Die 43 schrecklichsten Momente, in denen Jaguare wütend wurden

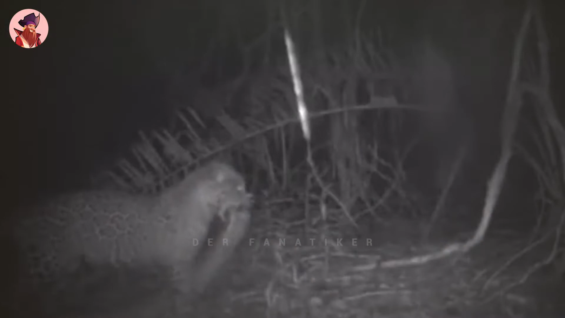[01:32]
Bei einer nächtlichen Jagd zieht ein Jaguar eine Anaconda aus seinem Hut und schleppt sie in den Wald. Der Tisch ist gedeckt und die Utensilien liegen bereit. Aber nicht lange, denn die Raubkatze macht sich ans Essen.
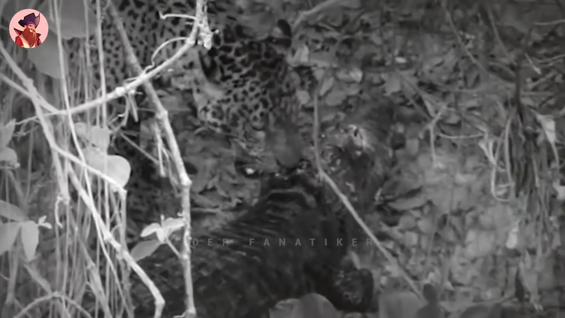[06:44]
Der Kaiman ist zwar noch am Leben, aber er sieht betäubt aus und tut absolut nichts, um sich zu verteidigen. Es sei denn, er ist schon tot. Nachdem er sich ausgeruht hat, packt der Jaguar den Kaiman und zieht ihn in den Hügel hinauf an einen sicheren Ort.
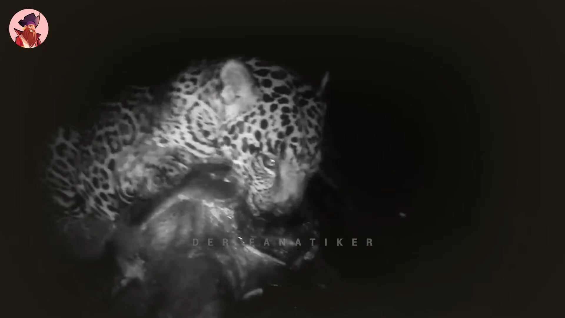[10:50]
Diese große Schildkröte füttert eine Menge Mäuler, wie du im Video sehen kannst. In diesem Video sieht man einen Jaguar, der eine Schildkröte zieht.